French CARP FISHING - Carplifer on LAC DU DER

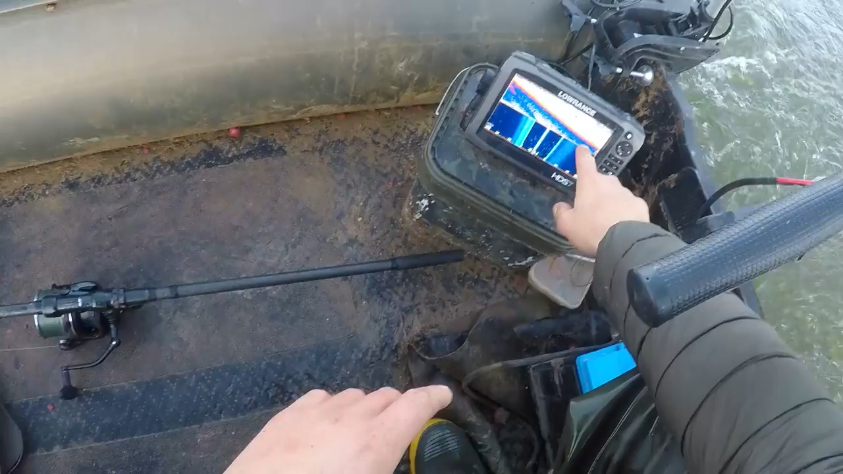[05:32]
You can see there's loads of predator fish and whatnot just lurking around off the end of where those jetties are. The bottom slopes away pretty fast, hitting down to a 7 meter average once we get down to the flat bottom. Without any features, it's just literally silt 7 meters all the way across, which can be a little bit challenging when it comes to fine spots. But what we've done is spread our baits out. So we've gone from quite close over there, slowly coming out in sort of a diagonal line across.
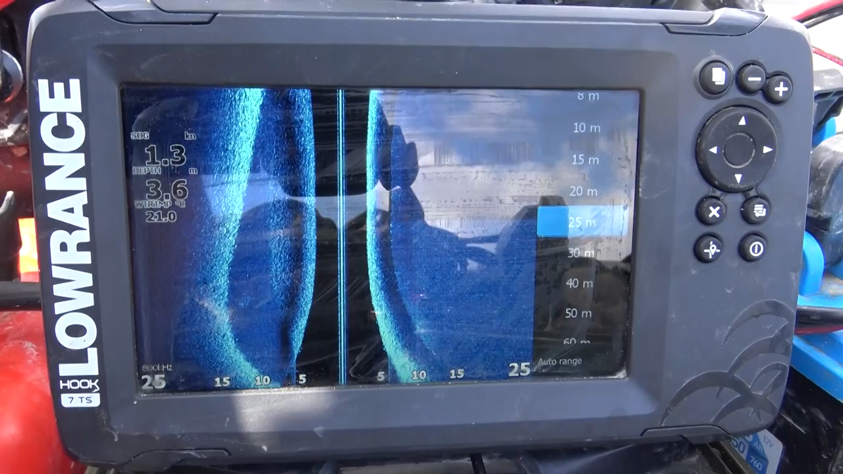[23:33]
a raised area that was most likely a road of some description.
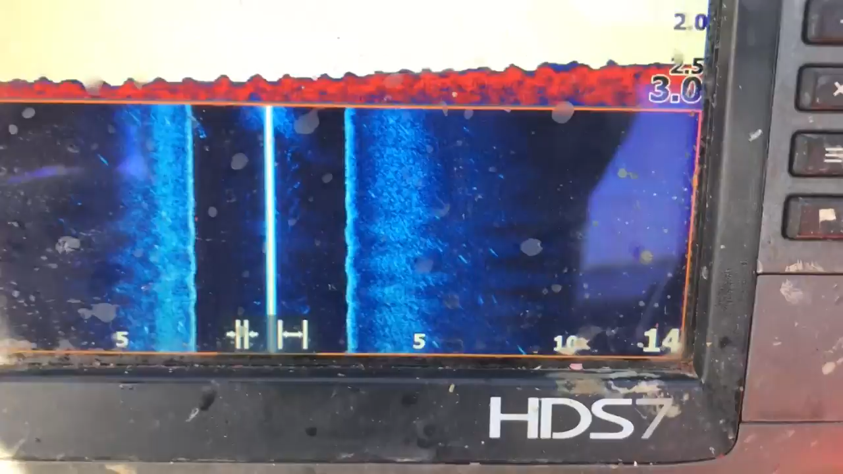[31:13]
I got a fish there sitting on the bottom, and
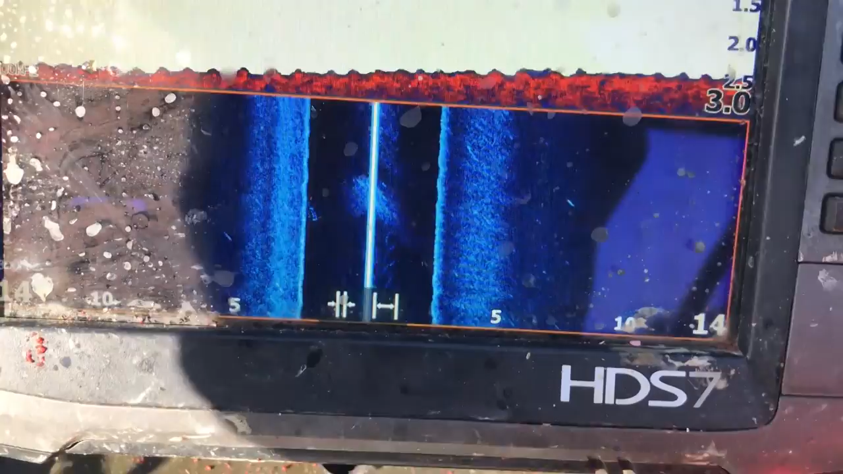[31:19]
I think I just got to go a little bit longer to be able to get to these guys.
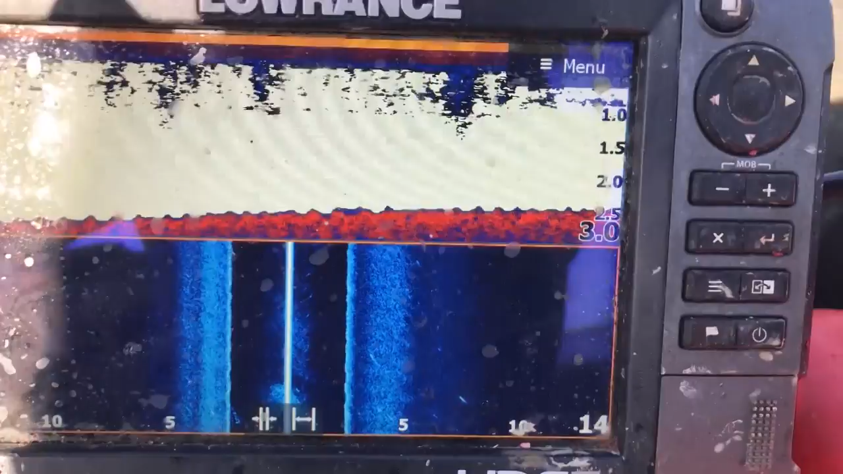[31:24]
But there seems to be a number of fish here, so it's got to be worth a go. It's going for the double lead, fishing quite a big distance.